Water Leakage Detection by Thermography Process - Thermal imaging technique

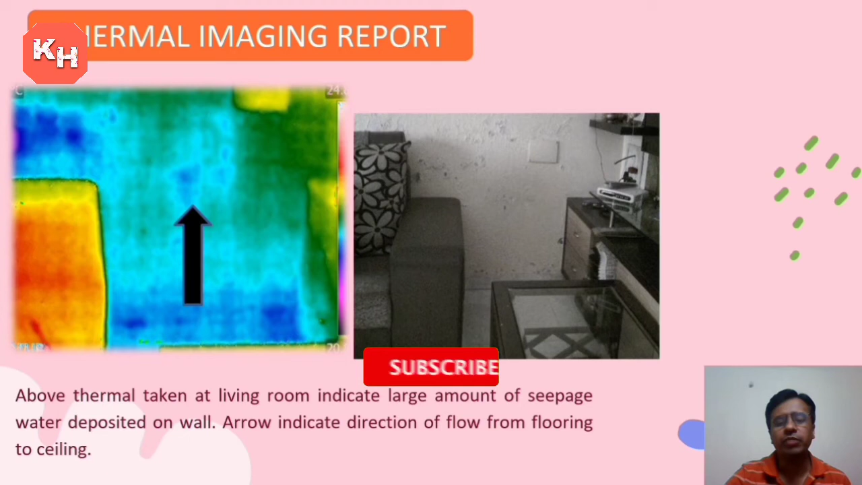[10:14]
इसमें थर्मल जो टेकन है लिविंग रूम का है, ये लार्ज अमाउंट ऑफ सीपेज वाटर डिपॉजिटेड ऑन वॉल, और ये एरो जो है वो दिखाता है वाटर फ्लो, इसका मतलब ये जो फ्लोरिंग से सीलिंग की तरफ ये पानी जा रहा है।
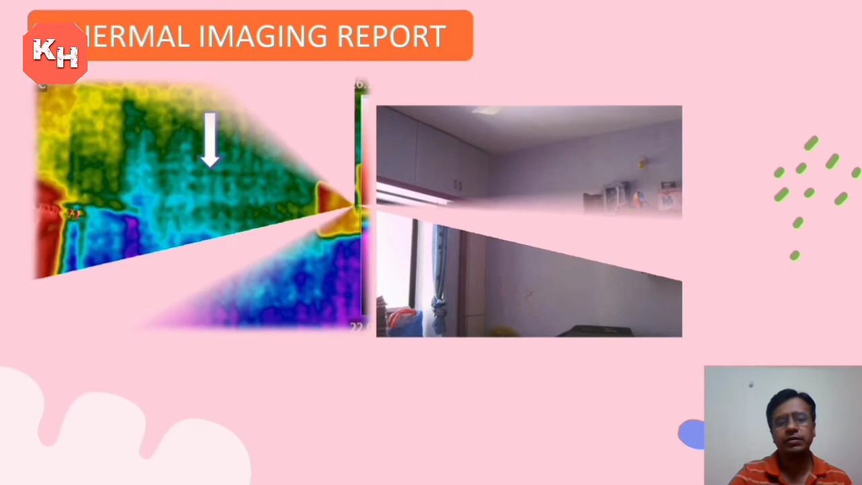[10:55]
ये देखिए ये ओरिजिनल फोटो जैसे जहां लिखे जो उसका, और इसका थर्मल स्कैनिंग करने के बाद में ये इंडिकेट करता है इस सीलिंग से फ्लोरिंग की तरफ ये पानी पूरा सिपेज हो रहा है, फिर लीक हो रहा है।
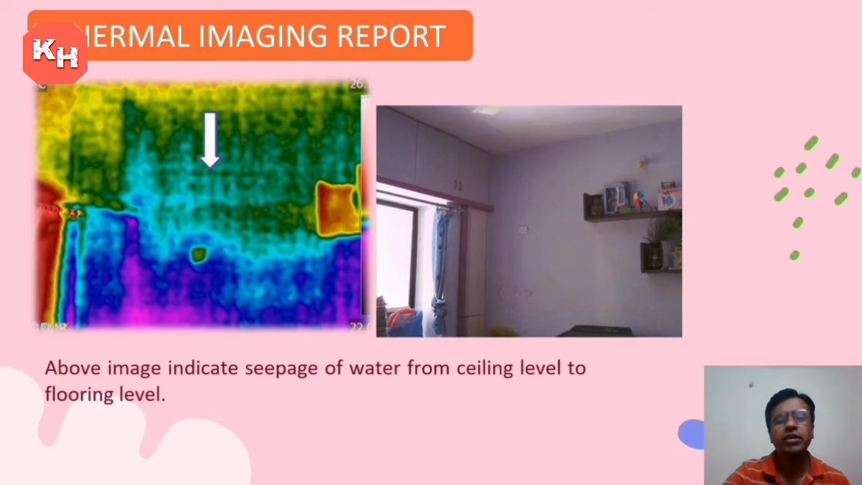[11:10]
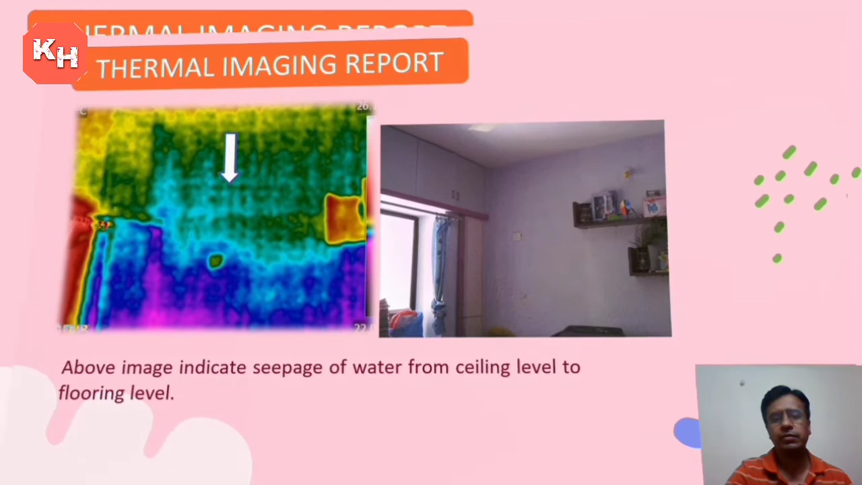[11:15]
इसमें आप देख सकते हैं ये साइड में लीक है, ये भी डायरेक्शन ऑफ फ्लो इंडिकेट करता है, ये ऊपर से नीचे पूरा पानी फ्लो हो रहा है।
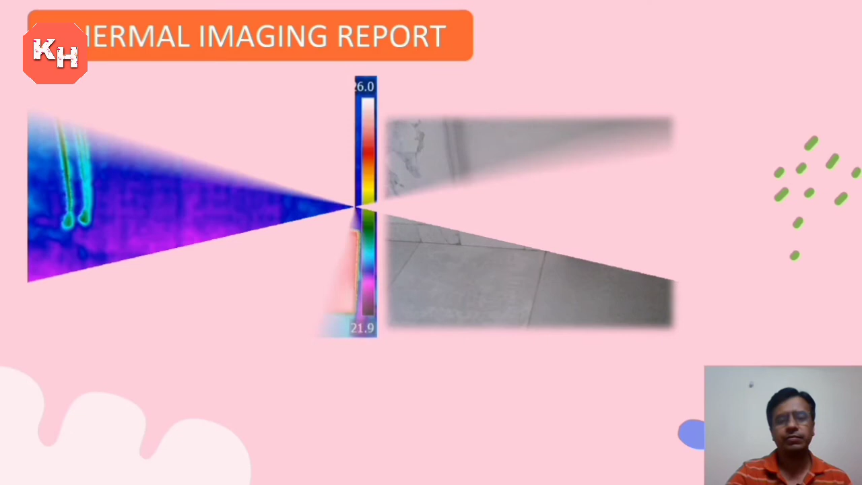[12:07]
इसमें देख सकते हैं आप ये पूरा दीवार है इस साइड में,
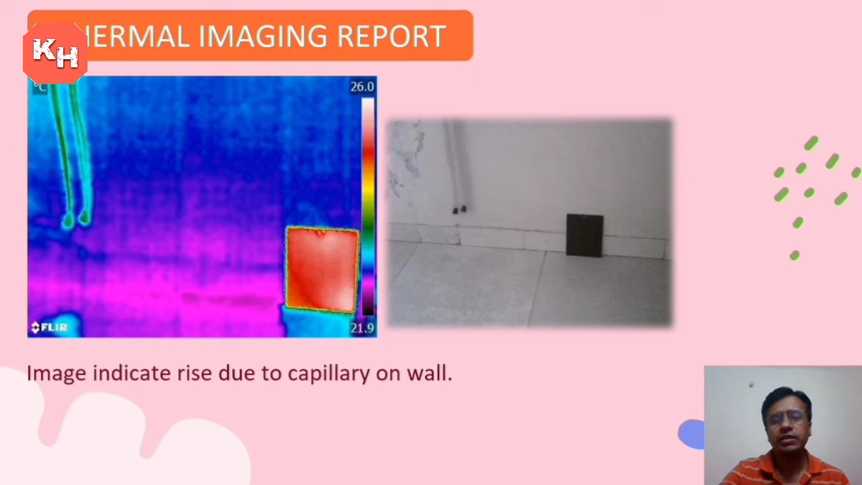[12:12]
ये राइज ड्यू टू कैपिलरी ऑन वॉल्स, इसमें कैपिलरी एक्शन की वजह से ये लीकेज दिखता है।
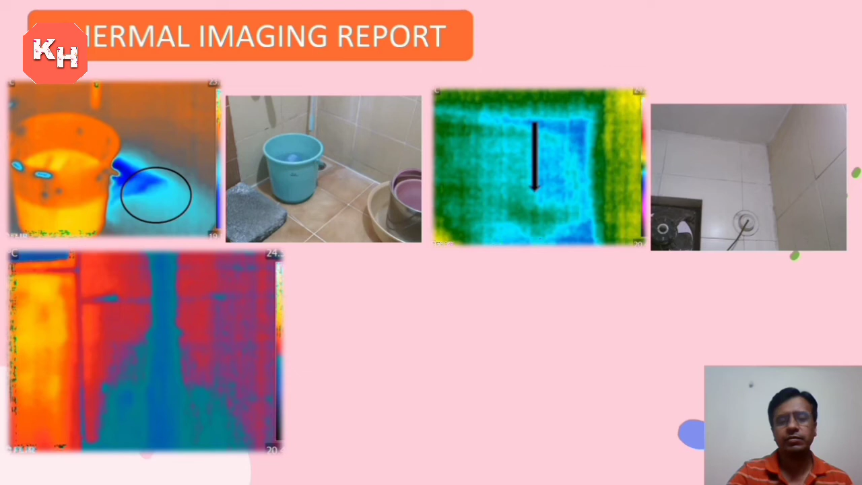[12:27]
एक टॉयलेट बाथरूम का लीकेज है, इसमें आप देख सकते हैं इस साइड में, और इधर फ्लो दिख रहा है और इधर ये फ्लो दिख रहा है। इसमें लार्ज अमाउंट ऑफ सीपेज वाटर फ्रॉम टॉयलेट सिचुएटेड अबाउ द सेम,
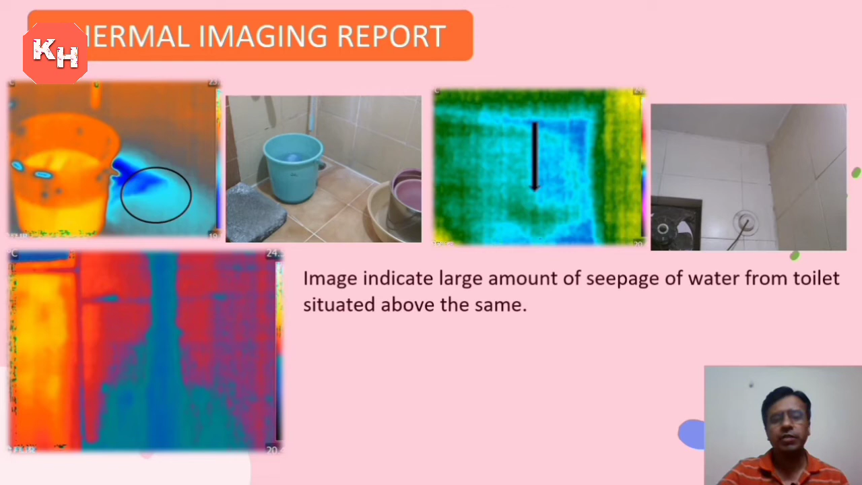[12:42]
इसका मतलब अपर फ्लोर का जो भी टॉयलेट है वहां से ये लीकेज हो रहा है।
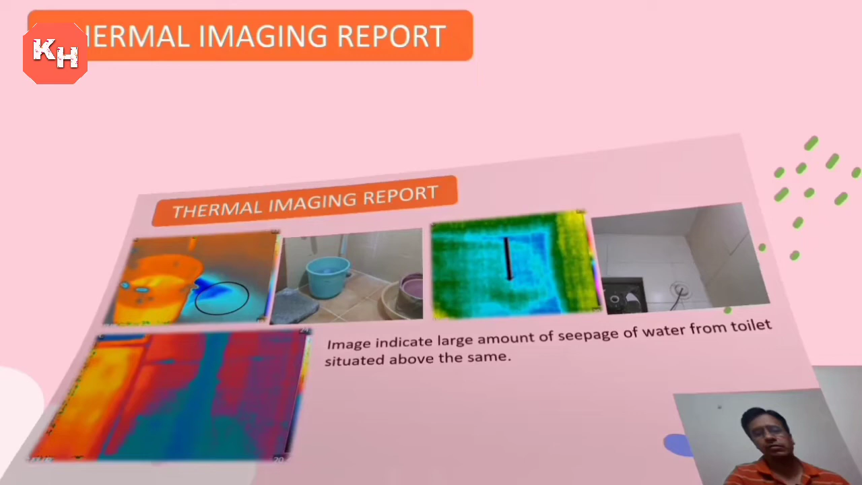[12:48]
इसमें भी आप देख सकते हैं ये जो इमेजेस है, लार्ज अमाउंट ऑफ पोरोसिटी एट डैडो, मतलब डैडो के साइड में पोरोसिटी पूरा है, और इंडियन डब्ल्यूसी मतलब जो अपना टॉयलेट
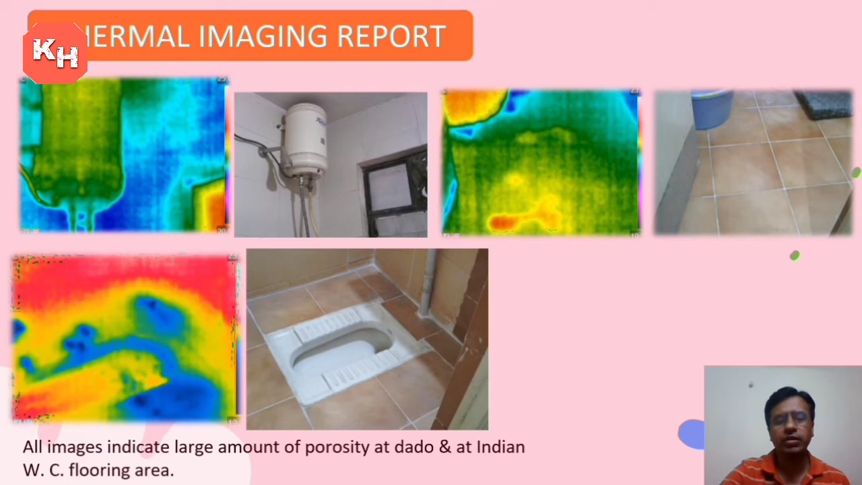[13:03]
इंडियन टॉयलेट है इसके साइड में भी है फ्लोरिंग एरिया में।
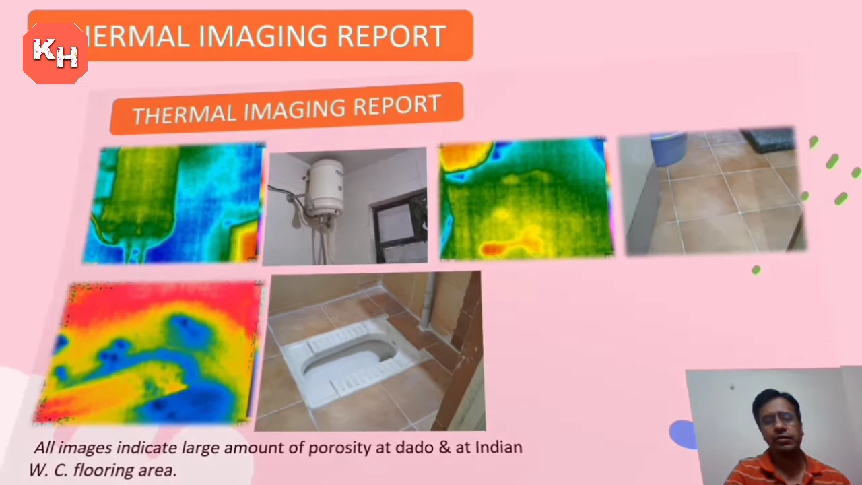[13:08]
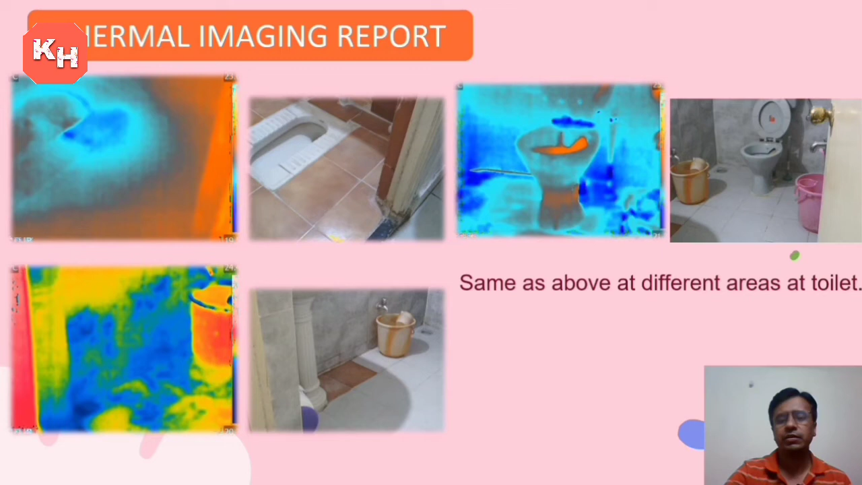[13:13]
इसका भी सेम ऐसा ही है, डिफरेंट एरिया इधर आप देख सकते हैं पूरा ये साइड।
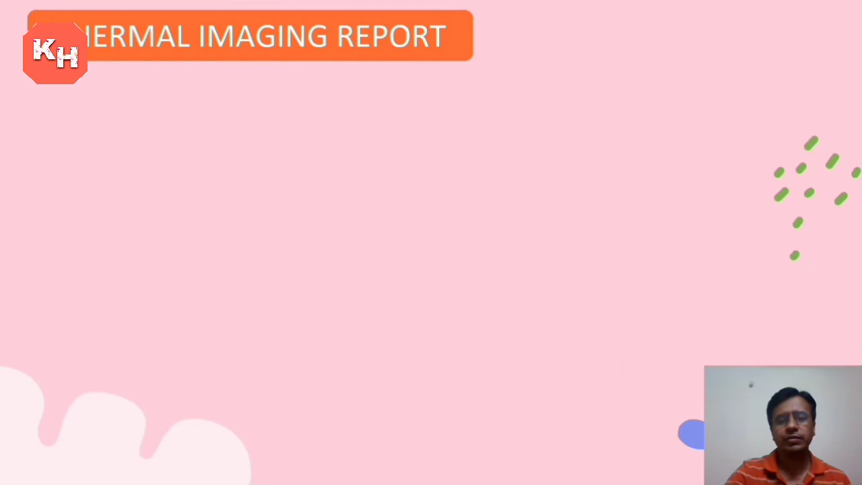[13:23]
इसमें देखेंगे ये जो टॉप में छत में सीलिंग में लीकेज दिख रहा है, ये इसके अबव फ्लोर में जो भी टॉयलेट है उसके थ्रू उसके चलते ये लीकेज है,
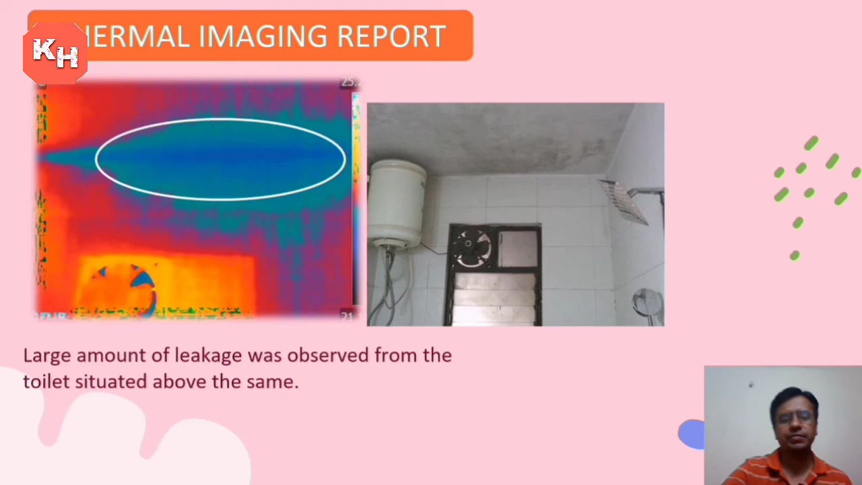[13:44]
मतलब ऊपर वाला फ्लोर में जो भी टॉयलेट है उसके चलते ये लीकेज है। इसमें भी एक माइनर लीकेज दिख रहा है ये साइड में आप देख सकते हैं,
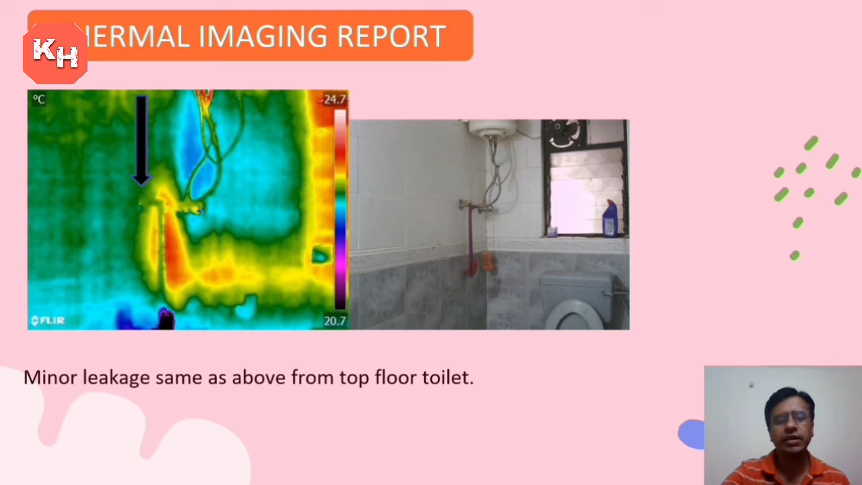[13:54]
On screen: scale bottom 20.7°C
ये मेनली टॉप फ्लोर के टॉयलेट की वजह से ही है।